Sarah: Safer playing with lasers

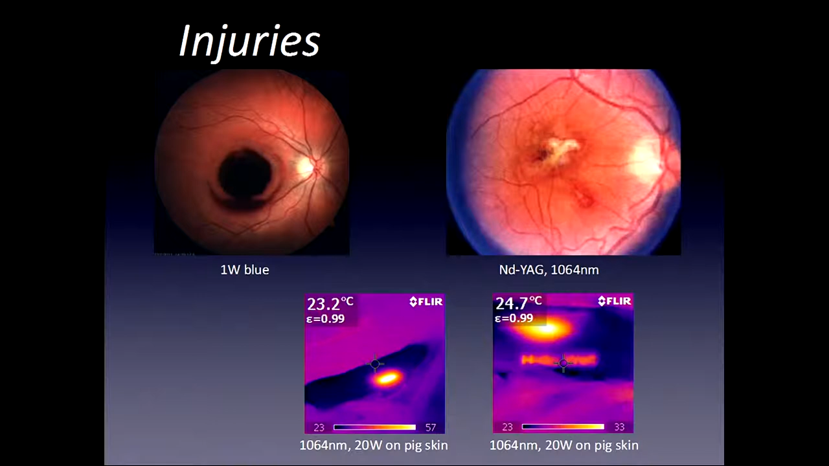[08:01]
This is Hallo Welt, Hallo World. You see nothing on the skin, but you can see it in the thermal image. I find this very impressive and shows, even with lower energy, you can do a lot of damage.